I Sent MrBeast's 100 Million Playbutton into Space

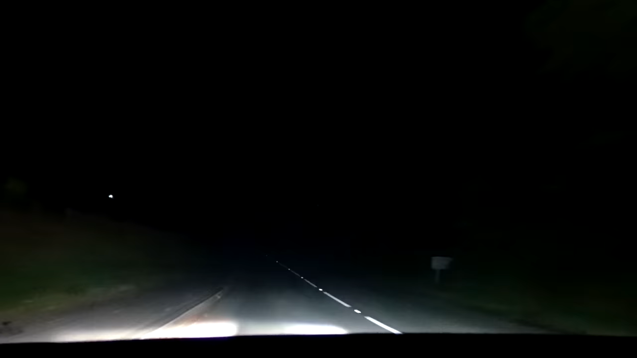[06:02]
It was still the middle of the night, but we had begun our journey. It is 5am. We have about an hour left of our journey before we get to the aerospace centre,